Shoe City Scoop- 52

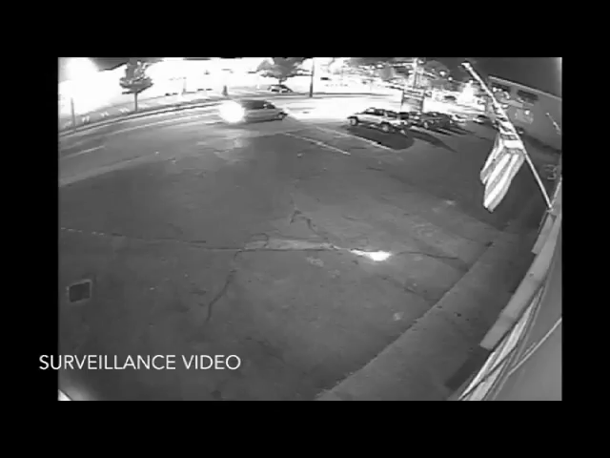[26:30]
Police believe the vehicle that hit Carl was a silver or gray minivan. It would have front end damage.